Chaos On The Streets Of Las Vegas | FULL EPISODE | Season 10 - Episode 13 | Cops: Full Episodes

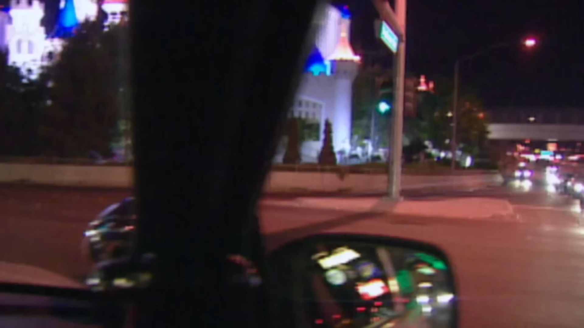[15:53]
Okay, the vehicle in front of us is driving through a very high drug and robbery type of crime area. He ran a red light, and he's got a taillight out, so basically want to stop him, check into status of driver's license, anything else, maybe question him as to what he's doing in the neighborhood.